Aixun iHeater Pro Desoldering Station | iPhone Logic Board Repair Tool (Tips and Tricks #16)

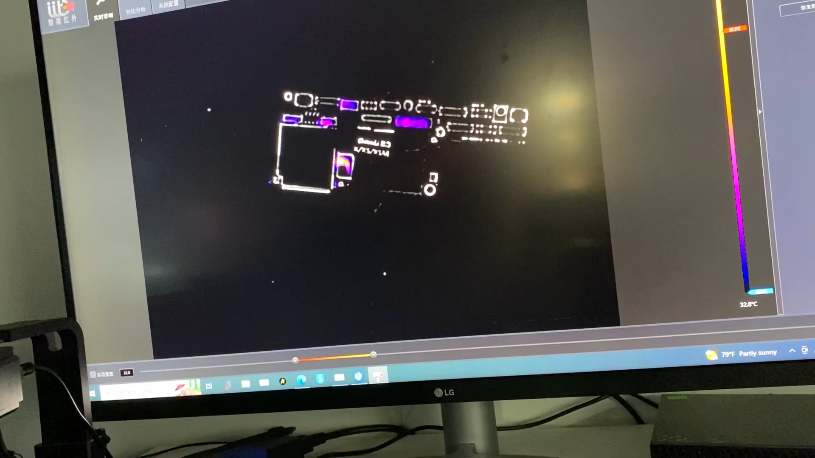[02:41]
Under our thermal camera you can see it just starts to get hot from within. Let's see if we can isolate the short there.
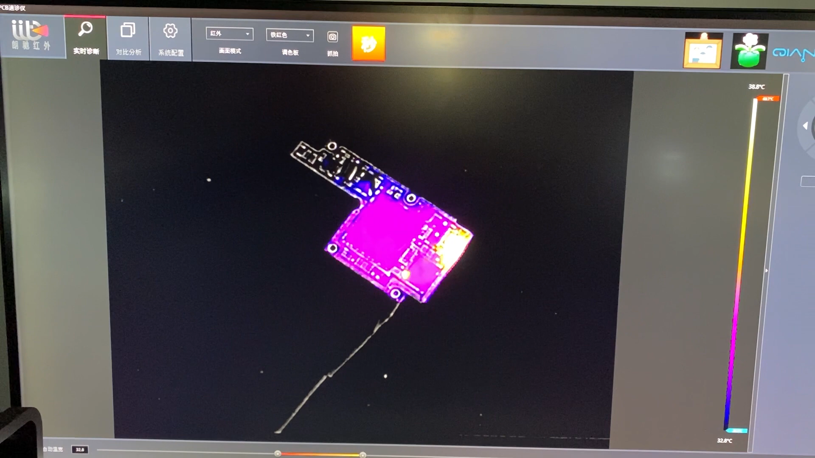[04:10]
We're getting nice hot right there on that MOSFET which doesn't necessarily mean it's bad it's just the first thing that's taking the power when I inject it through the battery connector.
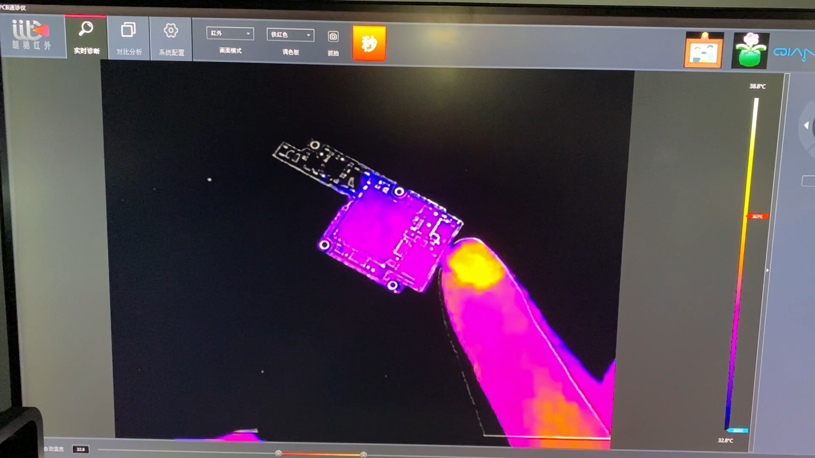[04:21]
So we need to find out if uh what side of the uh one of these main power rails is shorted.
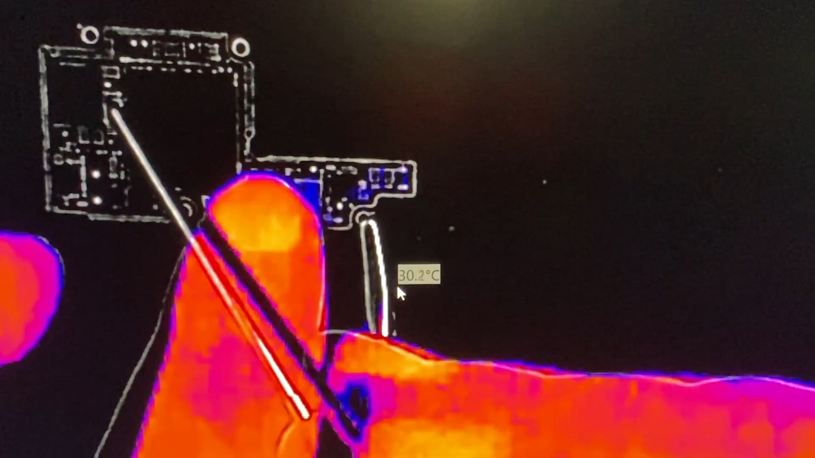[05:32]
Something's glowing right over in this area.
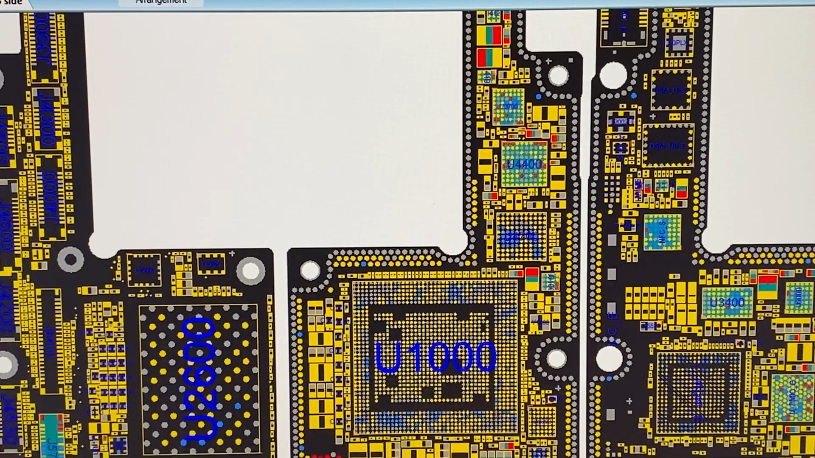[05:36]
Something's glowing down here. So I'm gonna test on
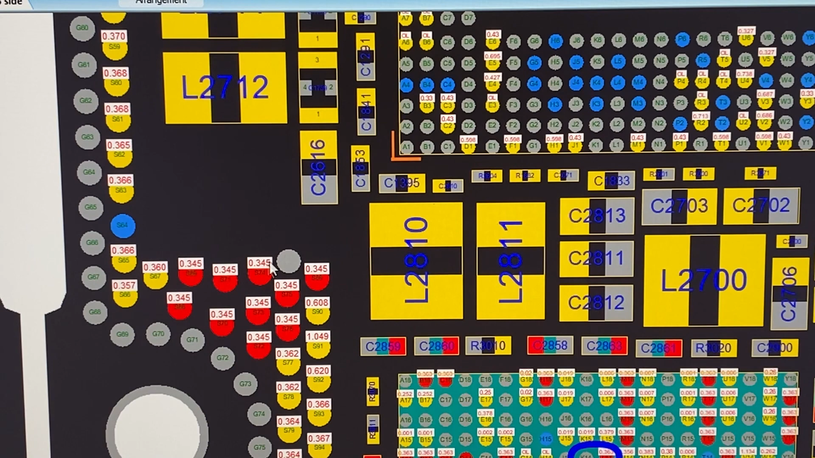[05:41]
let's test off of these points here and see if we get anything to glow over here.
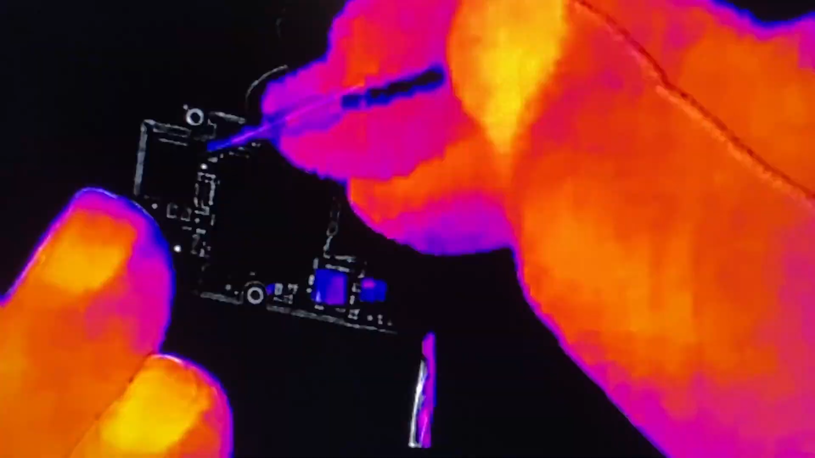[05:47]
Right away you get a glow.